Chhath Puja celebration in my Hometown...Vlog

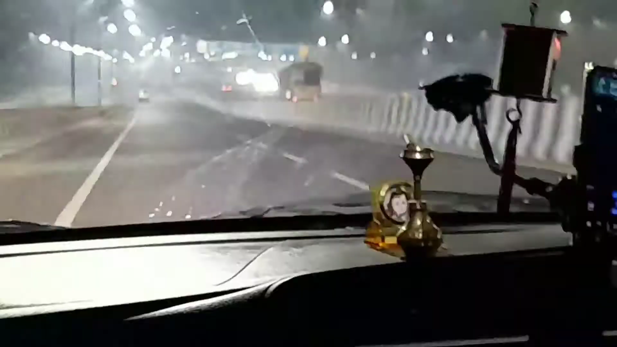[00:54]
चारो तरफ लाइटिंग लाइटिंग बहुत है अची हो रखी है दिवाली